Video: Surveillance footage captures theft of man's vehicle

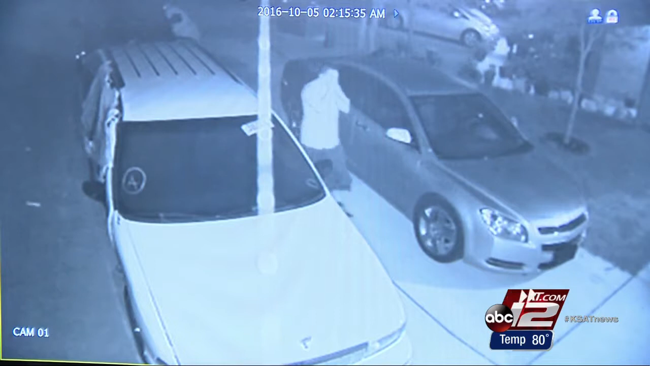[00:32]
It doesn't take long before one of them notices the camera. You know, they knew what they were doing.
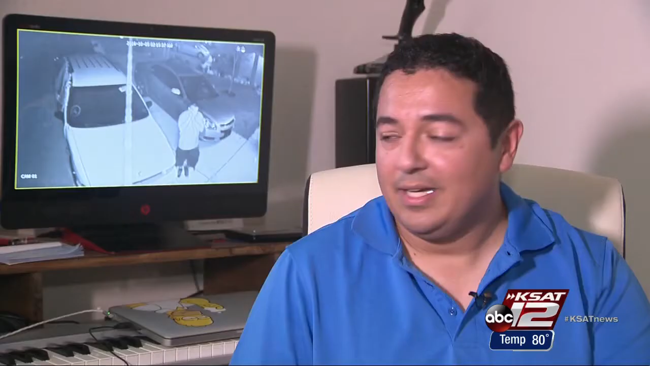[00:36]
As you can see the guy covering his face. I don't feel safe. Raul Ochoa's sense of security was stolen along with his 2008 Black Jeep Grand Cherokee.
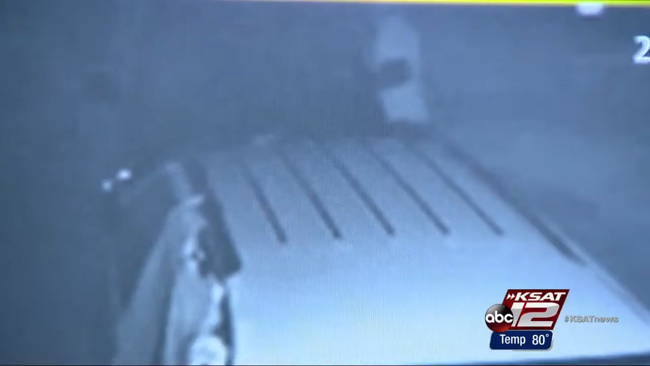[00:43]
I want to say about five to six minutes and then by 2 20 some, they start pushing the vehicle back. Ochoa says this is the second time his car has been targeted by thieves.